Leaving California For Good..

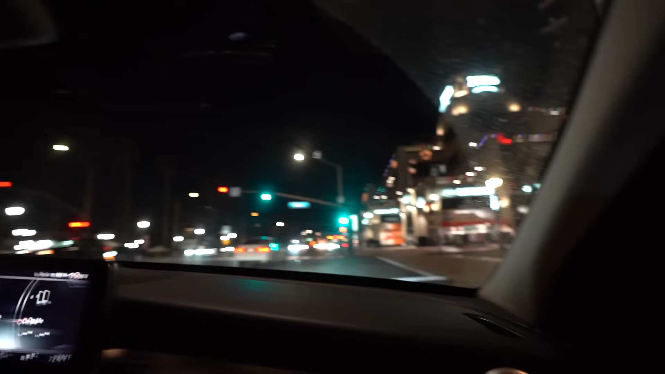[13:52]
They're gonna pier right there. We turning right here on whatever one of these main streets are, right?
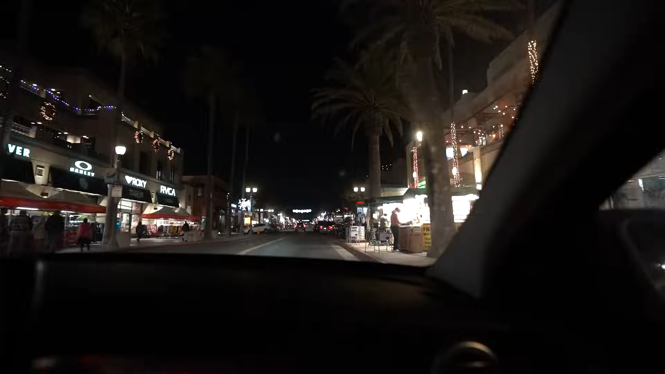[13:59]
And then we downtown Huntington. This is going for the Yeezy.
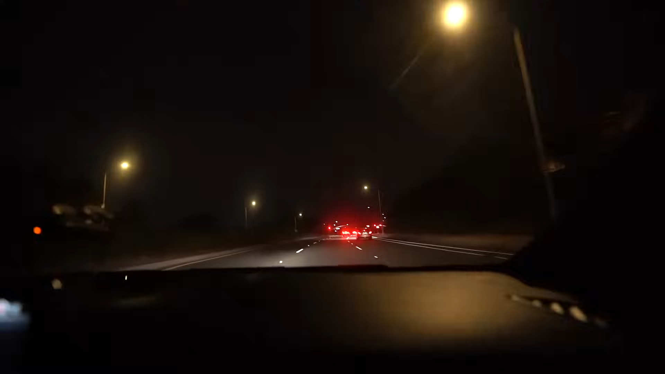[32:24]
Oh my god. There's no way.